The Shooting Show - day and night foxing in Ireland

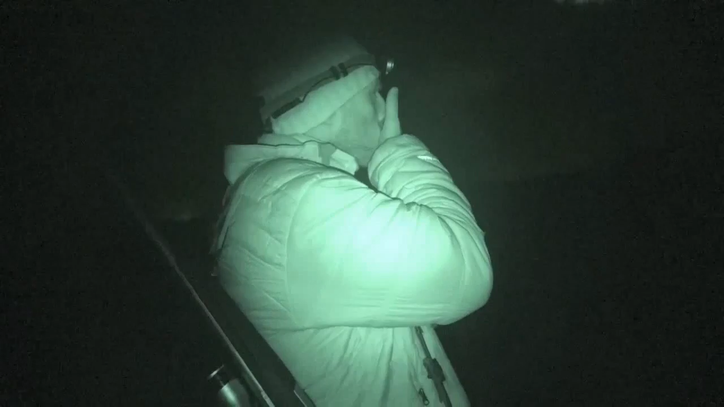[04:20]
The first call of the night gives us a chance. But again, it's not to be.
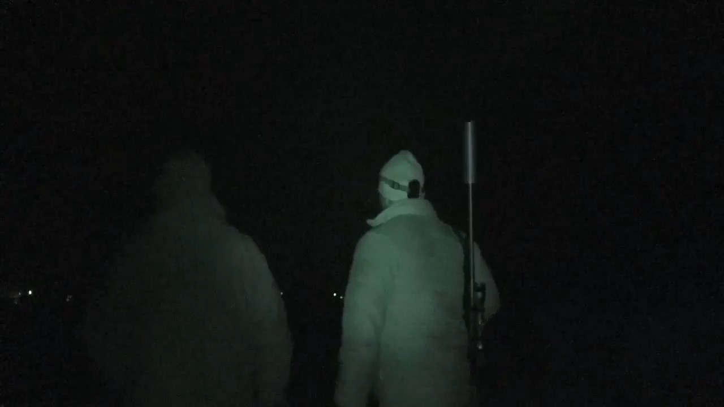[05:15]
We convinced Jason to give it one more go for the cameras.
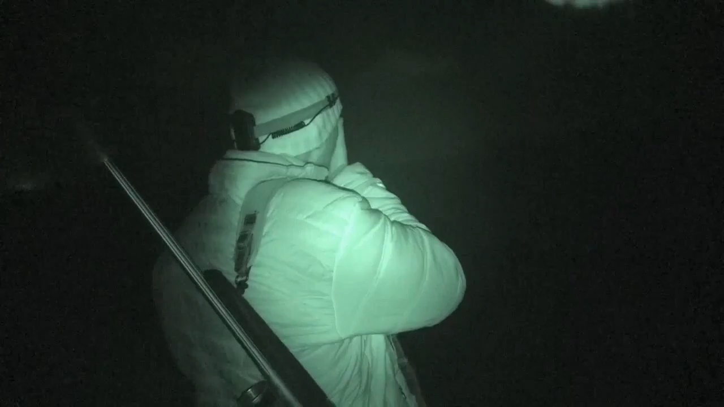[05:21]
And it turns out to be worth it. We were calling from the top of the hill.
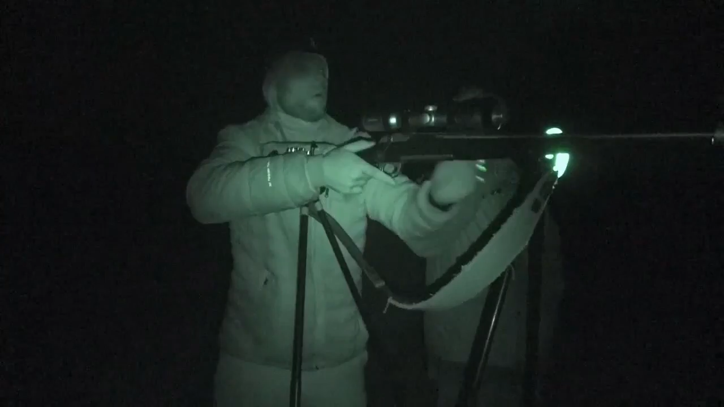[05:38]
And we could see eyes 300, 400 yards below us across the river. So the fox was walking up and down the bank of the river. Obviously not too keen to cross it. So we just steadily walked down in towards him. Got into about 150, 160 yards I think. And he was just sitting in a hedge at the far side of the river.
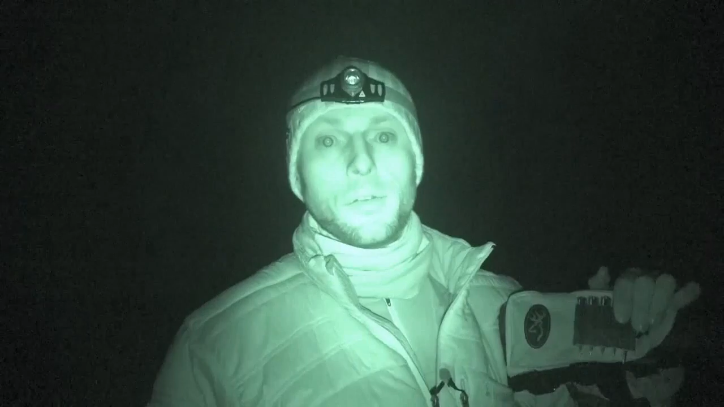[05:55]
And just managed to get a nice shot on him. He was facing us full frontal.
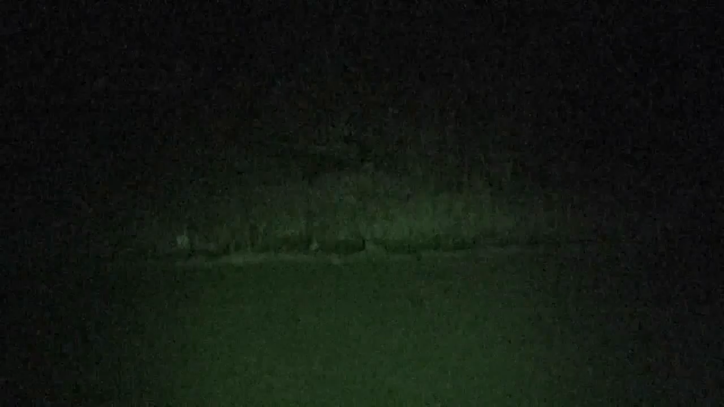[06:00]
So I think the bullet has gone just low into the chest from the reaction and from the sound of the shot.
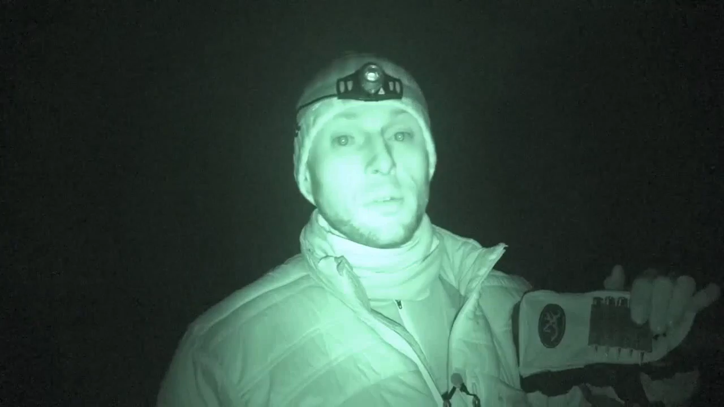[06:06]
There's a chance we won't be able to cross this river. But if there's any way we can get the carcass we will.
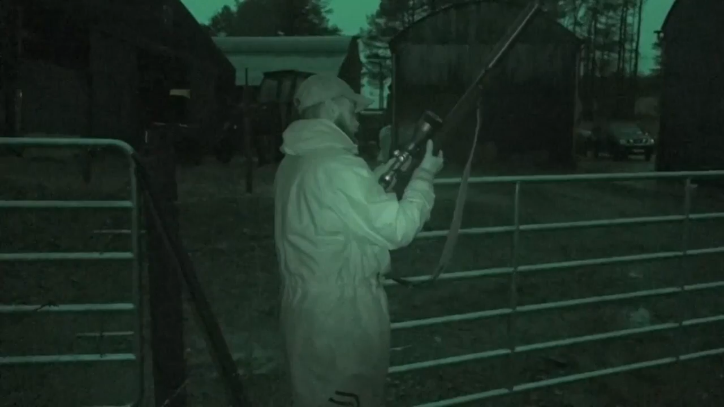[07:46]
Stephen embarks on his mission to prove that he's the real talent of the outfit. The first port of call is to check likely locations around the farmyard.
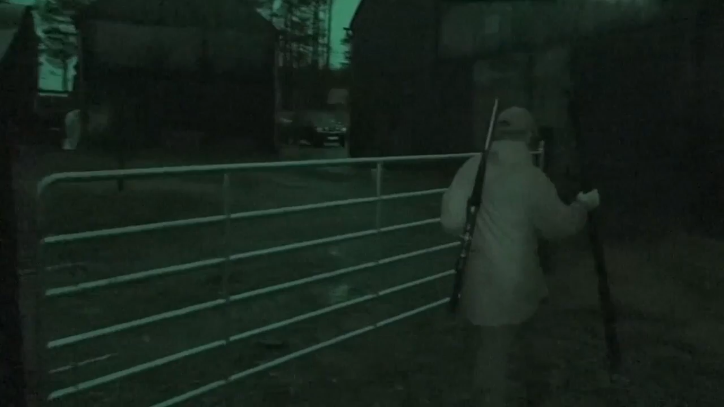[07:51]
But a quick glassing session gives no early results.
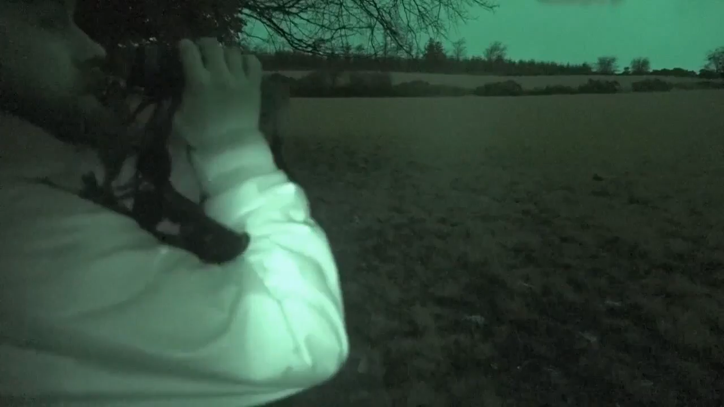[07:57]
We'll make our way back down to the corner of the yard.